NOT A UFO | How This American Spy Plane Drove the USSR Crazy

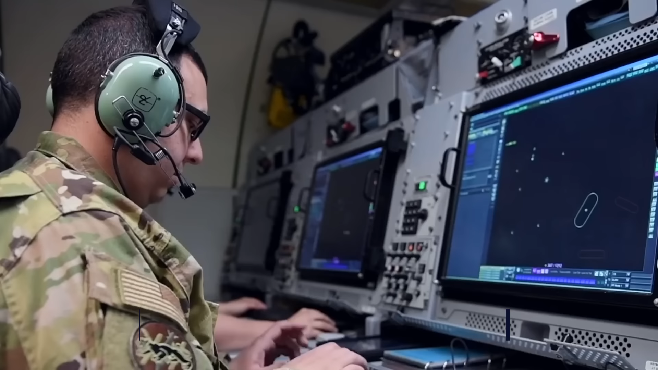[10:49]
housing a radar subsystem for surveillance from the earth's surface into the stratosphere
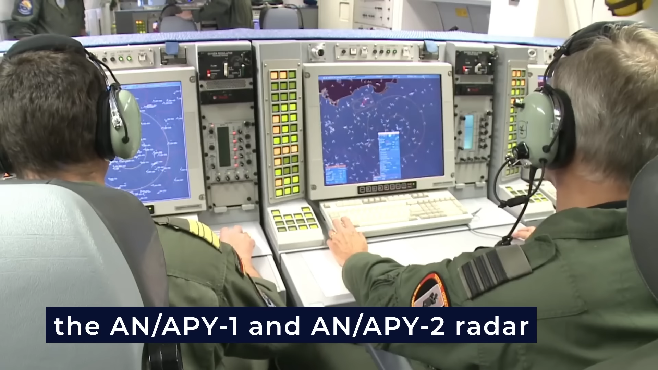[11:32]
to conduct surveillance from the earth's surface to the
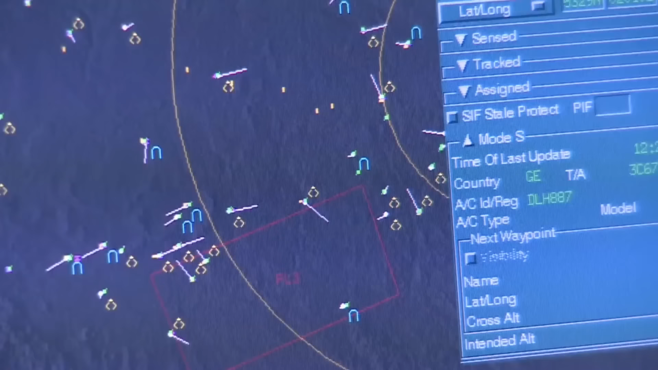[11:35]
stratosphere over land or water the e3 sentry's major
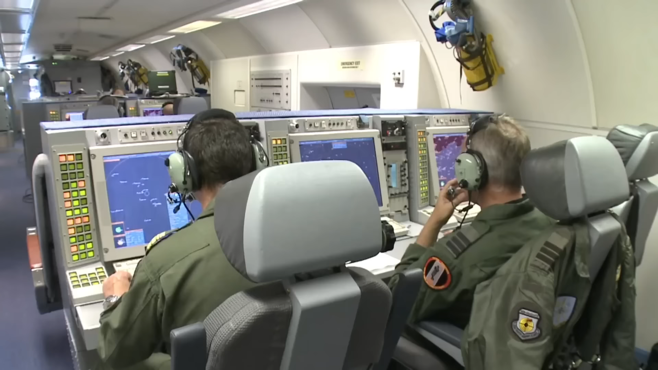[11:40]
subsystems include navigation communications and computers
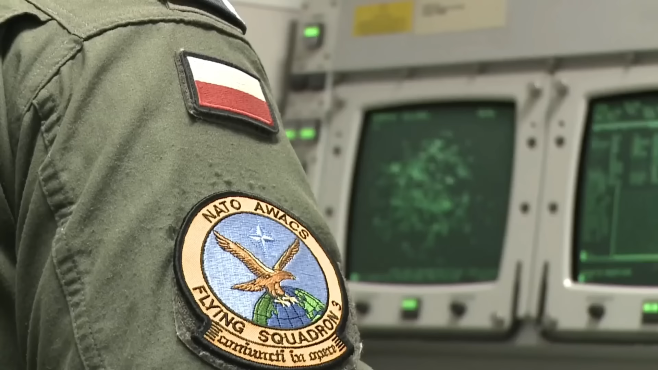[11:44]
14 consoles display computer process data on screens